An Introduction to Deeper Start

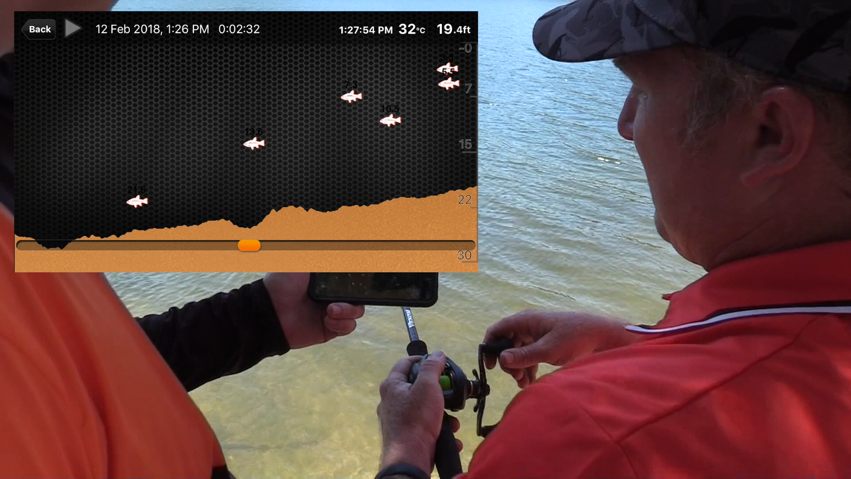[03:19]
On screen: depth 19.4 ft, water 32°C
You can see actually a few fish starting to come through on the screen.